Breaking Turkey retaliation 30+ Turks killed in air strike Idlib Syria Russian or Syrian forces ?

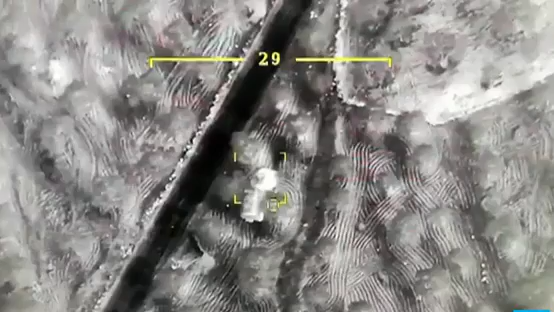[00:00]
These aerial pictures, released by the Turkish army, purport to show Syrian government targets being pummeled in Idlib province.